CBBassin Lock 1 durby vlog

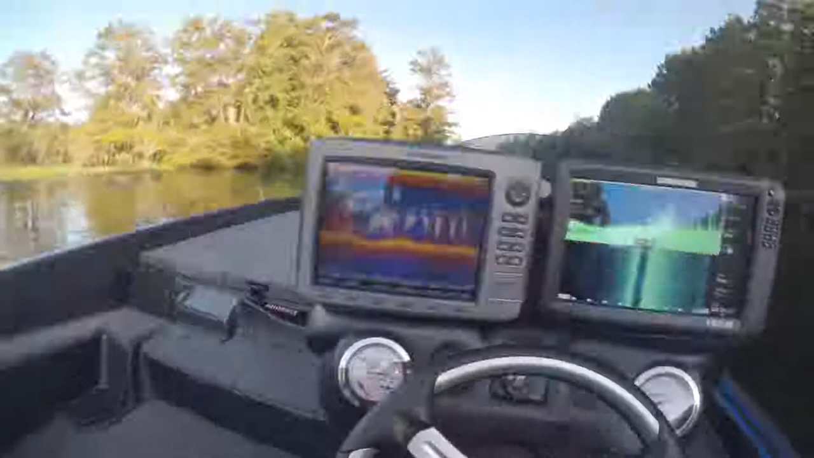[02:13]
What I'm doing here, guys, is just scanning along this here stump field. I don't know if you can hear me. My mic's on the other side.
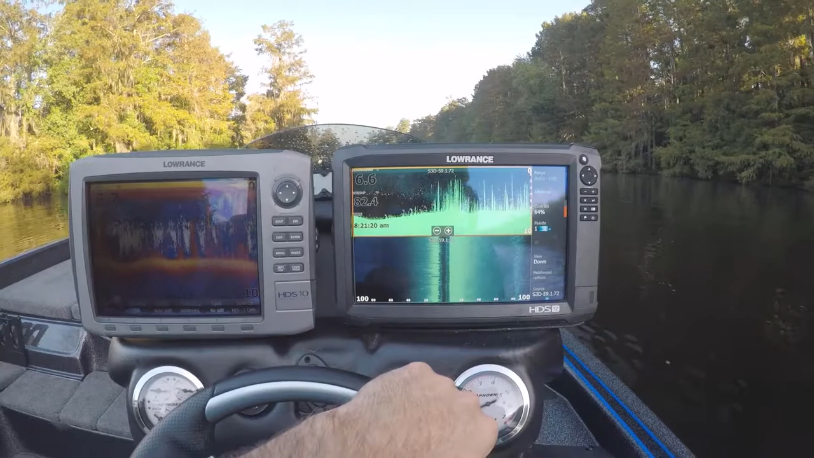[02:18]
But you can see the grass coming up.
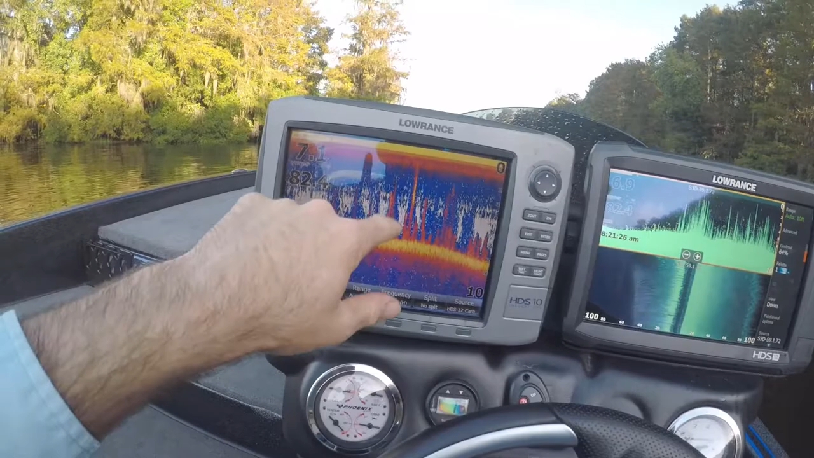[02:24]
The grass on sonar. And the grass line comes out here along the edge of ways.
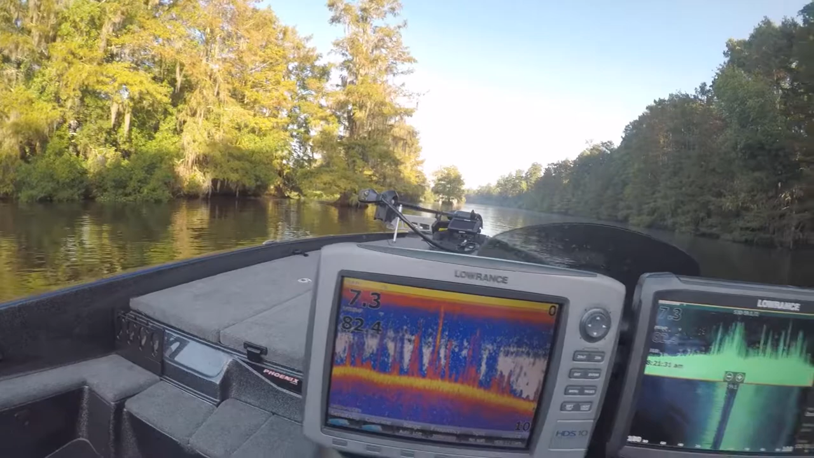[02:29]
And I'm just trying to see if the fish are stacked on it. And if I can get some fish to come up here tomorrow on this.
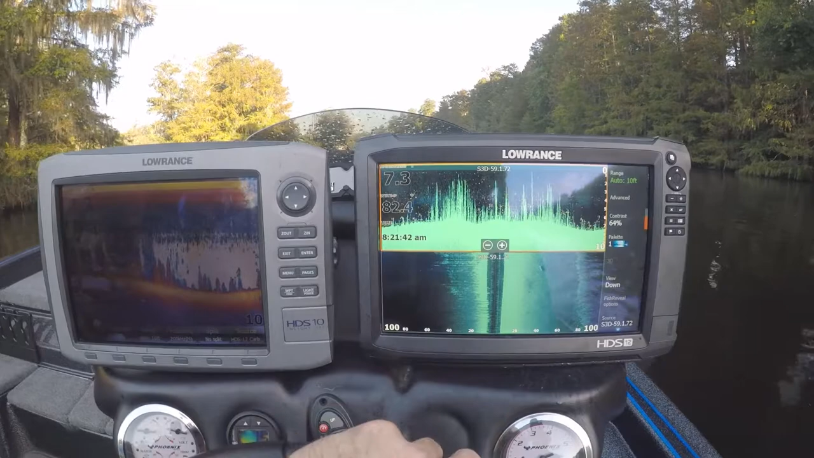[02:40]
I'm going to try some lures here. But right now I'm just trying to scan it and see what I can find. There's a little stump or something right there.
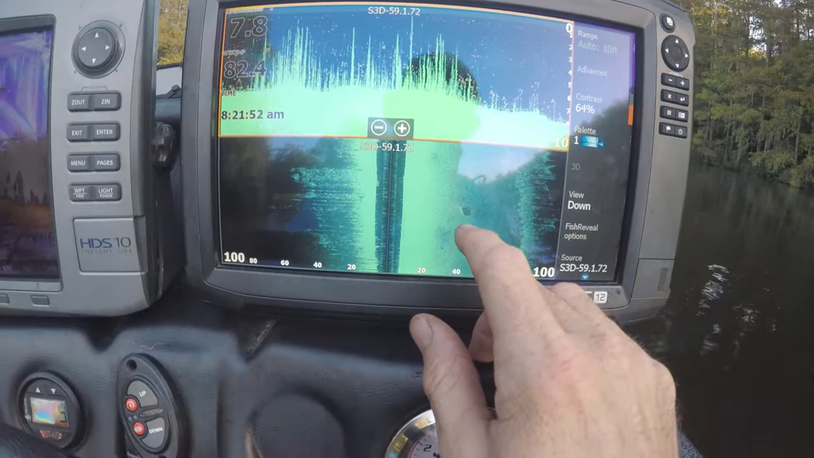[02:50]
That's worth marking on this lot because there's not much out there.
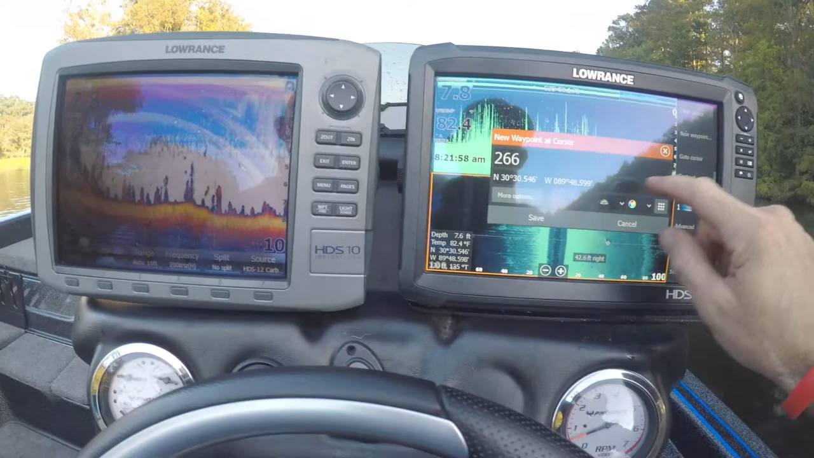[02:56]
On screen: water 82.4°F
And a log right there. Log safe.